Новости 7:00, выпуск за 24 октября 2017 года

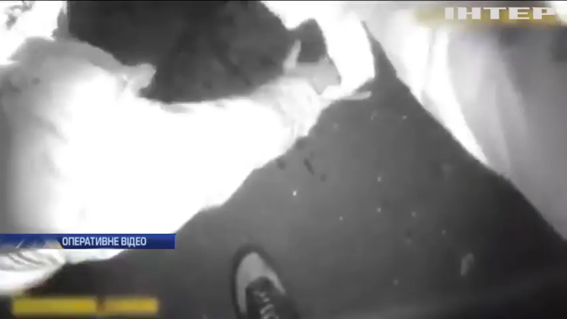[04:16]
Призумай до бух з цієї сторони, призумай. Призумай, сильно призумай.
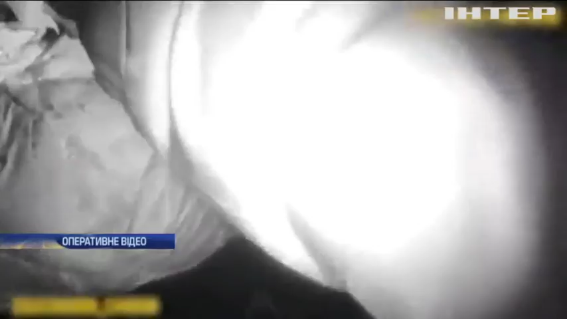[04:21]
Слідував, чотири чоловіки по машині було, не перевернулися. Вухо оторване, блін. Всі в крові, ну тут може переломи. Ну живі всі, слава Богу. І водій п'яний.